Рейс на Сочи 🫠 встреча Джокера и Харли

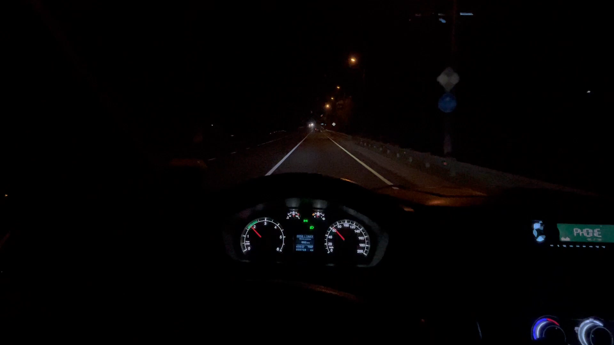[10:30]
Все проскочил. Уже в Молдовановке, потом дальше Дефановка и развилка Геленджик, Джугба. Наверное, в любимой кафешке не остановлюсь, полдевятого. Хочу побыстрее до Сочи домотылять, чтобы лечь выспаться, потому что завтра тоже куча дел. Дела. Асфальт новый, кайф, дорога вообще бомба. Прям вообще супер бомба.
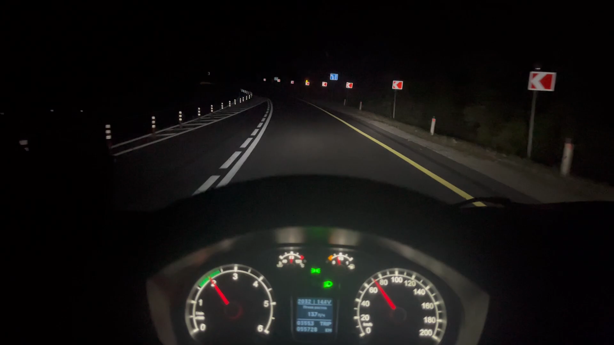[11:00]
Тут всегда, в принципе, по побережью, по горам везде дороги хорошие. Когда оно еще и новое, это вообще прям кайф. Ехать одно удовольствие. Джупа 26 километров. Вот, наверное, потом подзаправится или уже до Сочи дойдет. Надо сделать так, чтобы по минимуму останавливался. Папочка дома.
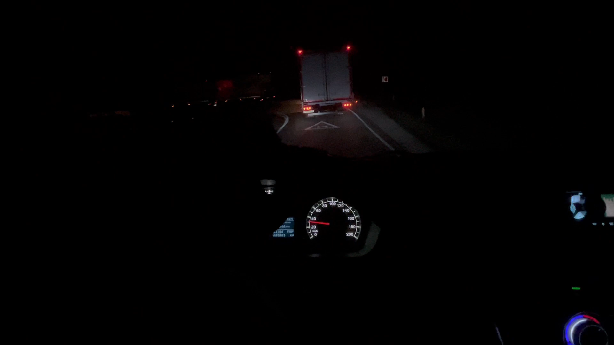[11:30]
Соскучился за серпантином. Малыш там сзади едет, наверное, в ахере. Говорит, куда ты меня привез? В горы какие-то. Погода бомба. Свежо, тепло.
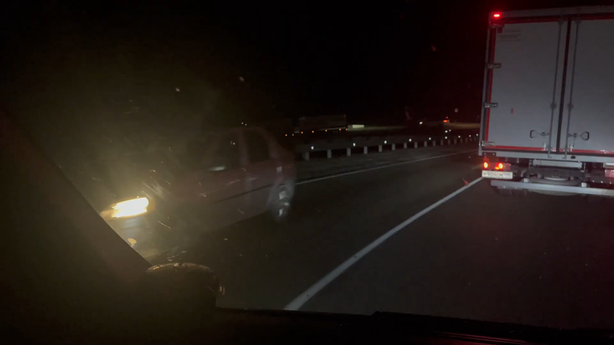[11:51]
Там к Топсе спускаемся. С перевала еду. На малого ничего не нашел, да и времени не было искать. Надо в ключ авто до утра успеть попасть. Короче, в пробку я не попал, не повезло. Проскочил. Да и на серпантине не скажу, что какие-то пробки сегодня или какая-то движуха.
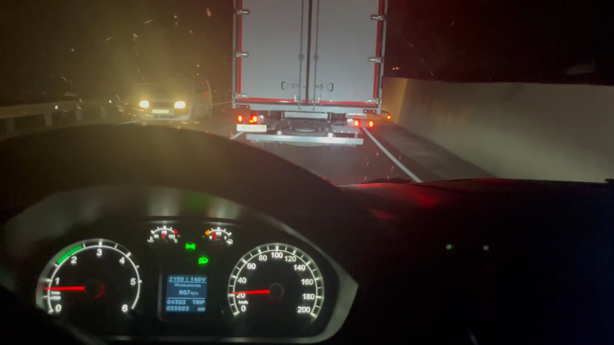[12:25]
Еду шустро. Поэтому думаю, часа через 2-3, наверное. Ну не 2, через 3 точно буду. Сейчас на Магре мои любимчики меня по-любому хлопнут.